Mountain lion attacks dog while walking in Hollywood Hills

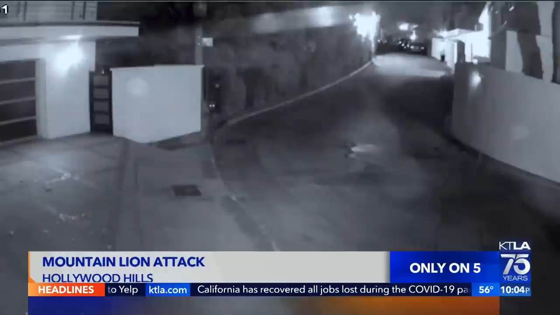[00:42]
A mountain lion emerges from the bushes into a residential neighborhood near the Hollywood Reservoir.
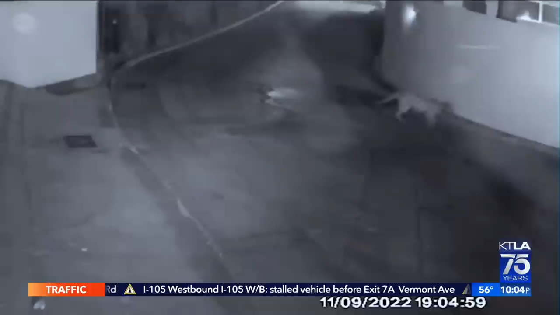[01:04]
Now, in the video, you can see the big cat suddenly stop and crouch. It apparently sees the dogs. And moments later, just down the block, it attacks. I felt a tug and I heard Piper squeal. I turned around and I just saw a face.
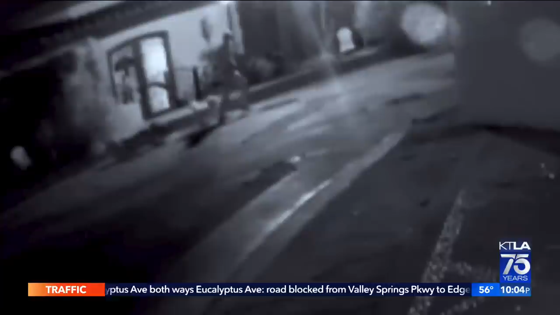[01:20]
I didn't know what it was.
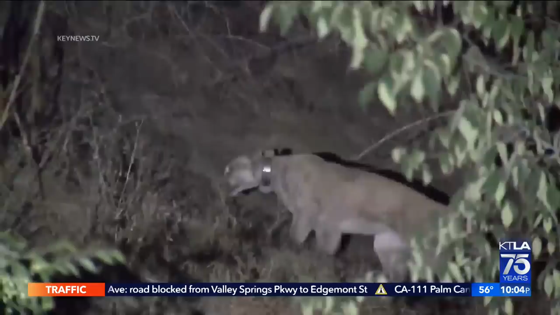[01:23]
It was likely P-22, an 11-year-old Puma known to live and prowl around Griffith Park.
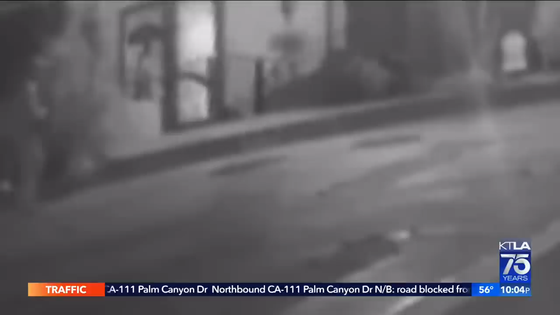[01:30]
It was like a two or three second struggle. He had Piper in his mouth.